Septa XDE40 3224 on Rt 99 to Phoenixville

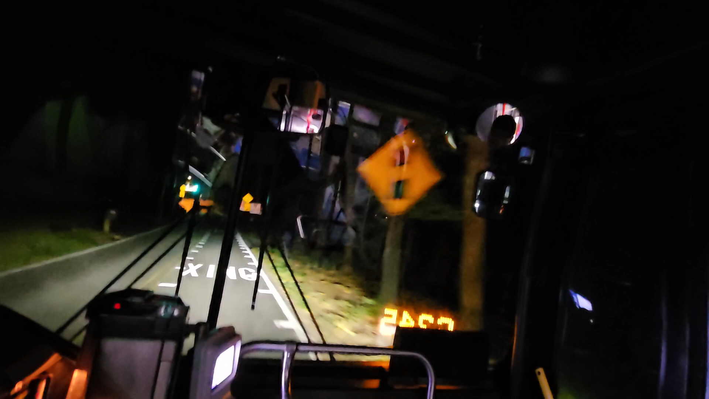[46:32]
When I had 8113 on, he was trying to slow down through this hill. The bus didn't want to slow down.
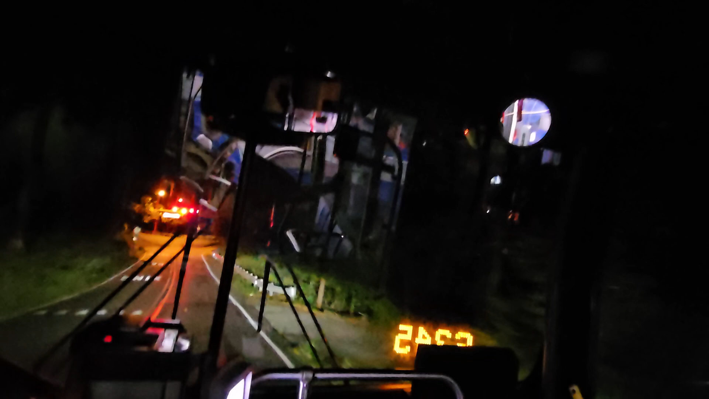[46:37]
That hill right there could be your best friend or your worst nightmare. Damn. Doing that, going in the rain? No, it would be worse. No, I feel like it's worse with a diesel. VAEs go down that joint so smooth, no problem. Their brakes are so great. They don't even phase me. They fly down that car, and it'll still get to the bottom of the hill nice and smooth.
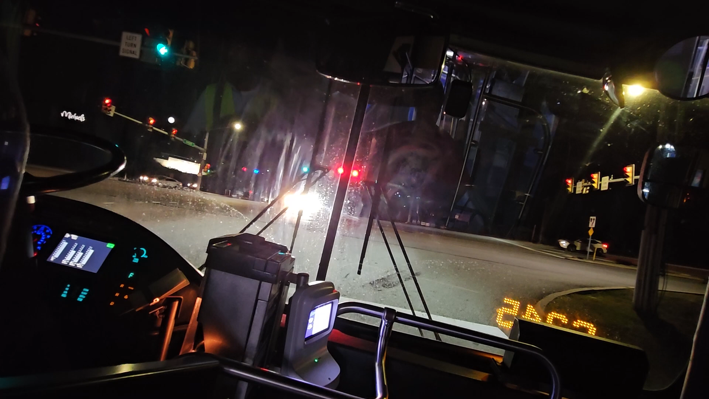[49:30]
can hear that fan all the way in here. Yeah. The crazy thing is, there are a lot more cars and people out here than that. There's usually nothing out here. I'm usually the only person. Yesterday, I was the only person in this light. There was no other cars out here.